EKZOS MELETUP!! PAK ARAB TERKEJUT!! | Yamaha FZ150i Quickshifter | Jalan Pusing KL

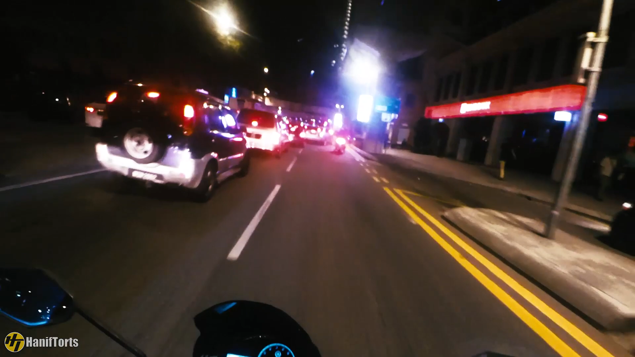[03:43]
Tengok inilah KL. Simpang siur lah jalan.
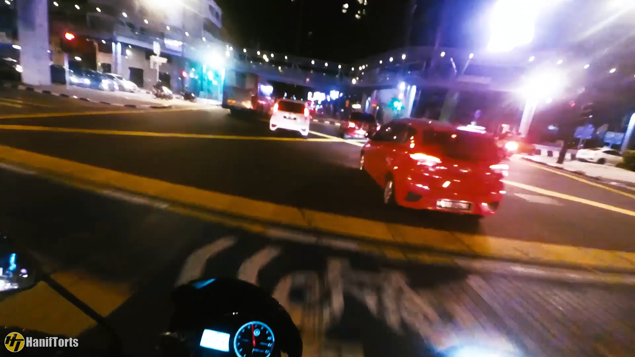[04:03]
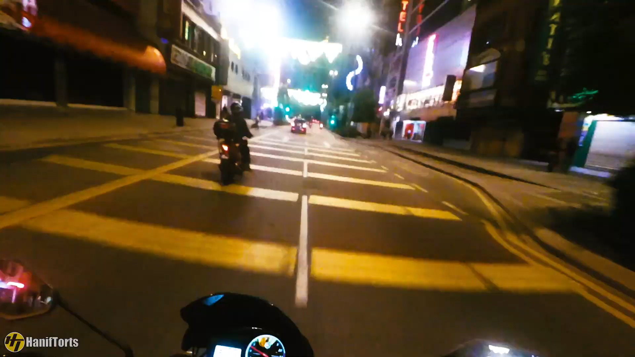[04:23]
Jalan Tar. Ni dah tak banyak kereta lah ni. Dah ada malam.
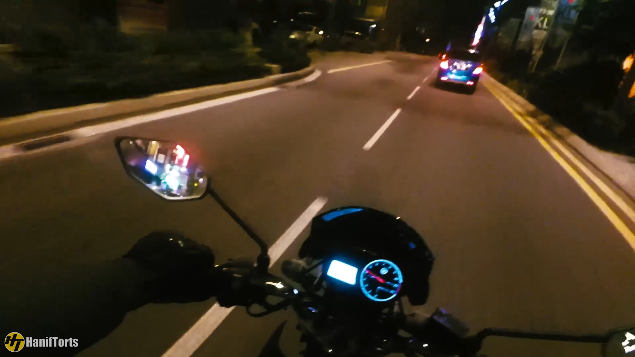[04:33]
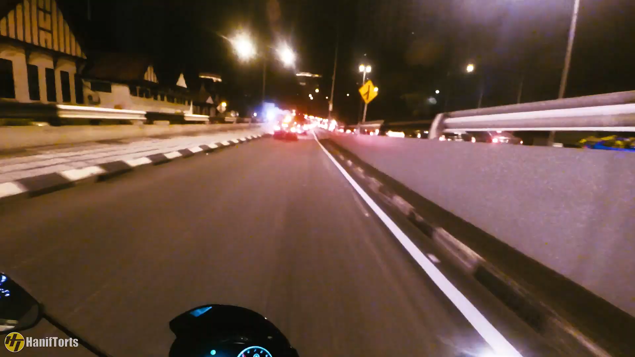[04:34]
Oh, ni lah jam KL ni. Wah, aku lupa hari malam minggu lah.
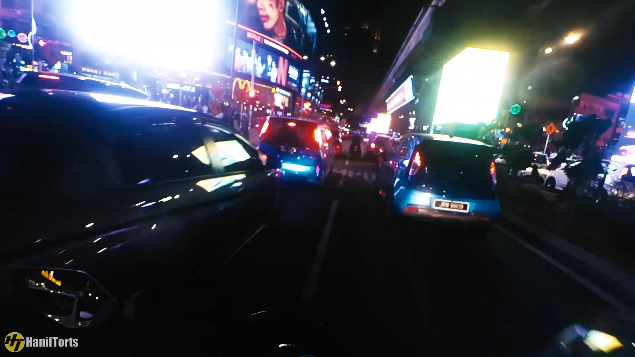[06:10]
Ya, boleh tengok ni. Apa ramainya manusia.